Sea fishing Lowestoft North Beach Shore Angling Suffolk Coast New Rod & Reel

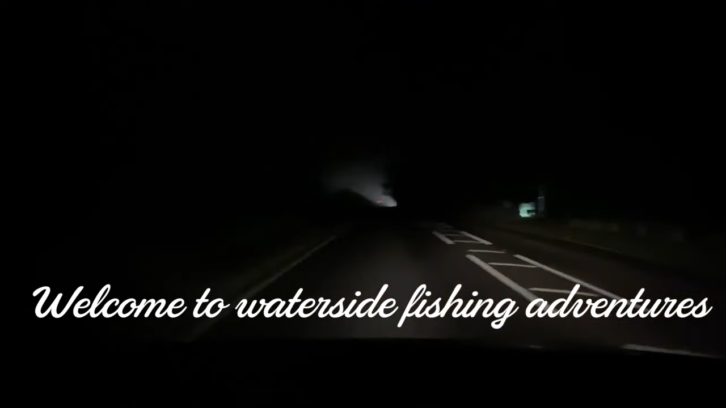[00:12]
It's obviously already dark, as you can see. It's for 6 o'clock in the evening. It's quite a foggy night, and it's probably going to be quite damp by the time we get down there.
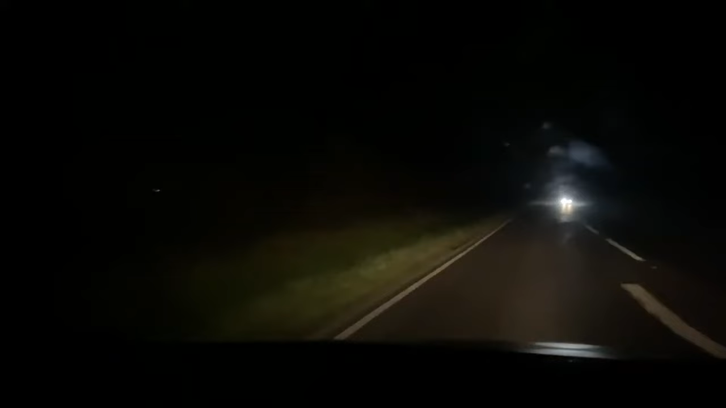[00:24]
It's sort of a last minute trip, so we haven't bought any bait or anything. We just got some fish baits from out of the freezer, basically. So we're just going to give it a little go, probably a 6 hour session. Just have a little go, see if we can catch a few fish. And go from there, really. So, sit back, grab a cup of tea. Something to nibble on. And enjoy the trip.
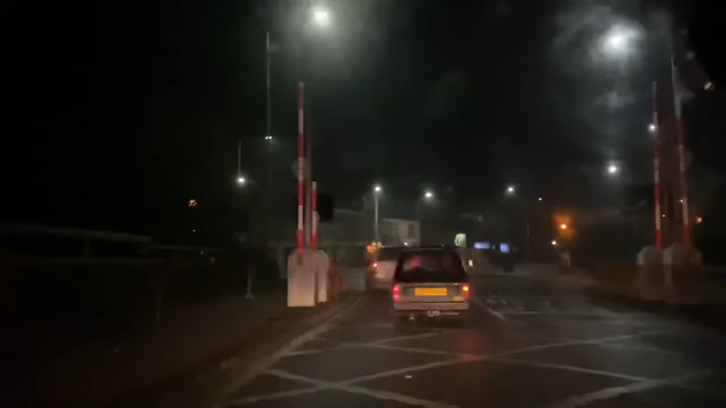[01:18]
Little Robin Reliant thing, but not just any old Robin Reliant. It's been painted matte black, it's got roof spoilers,